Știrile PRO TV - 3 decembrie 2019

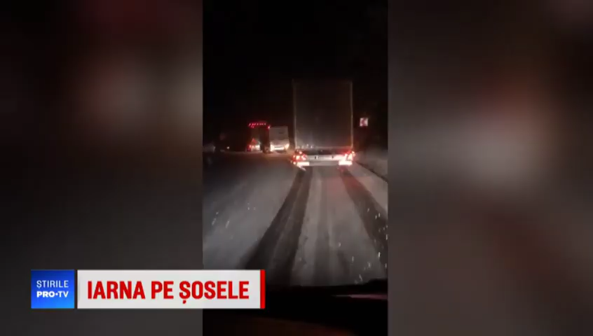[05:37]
mai multe tiruri care aveau cauciucuri de vară au înaintat cu dificultate și au încetinit mult circulația.